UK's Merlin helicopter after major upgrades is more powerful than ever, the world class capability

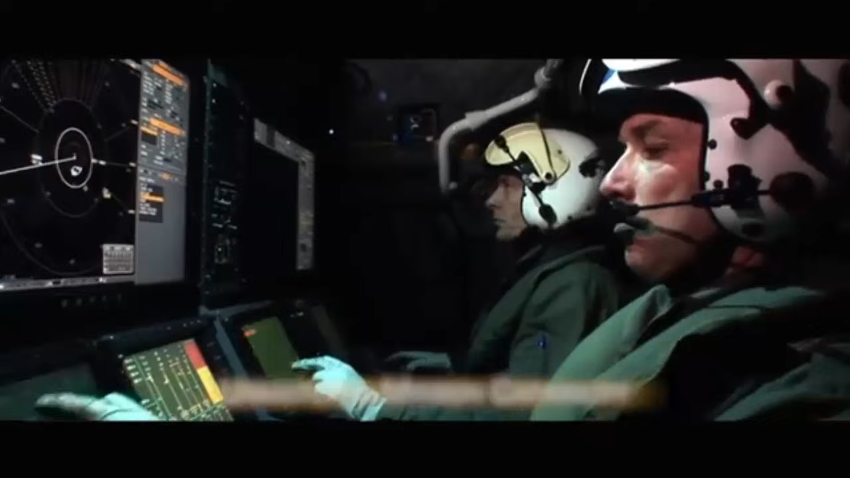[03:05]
The system is fully integrated in the cockpit and can be updated in real-time by the aircrew.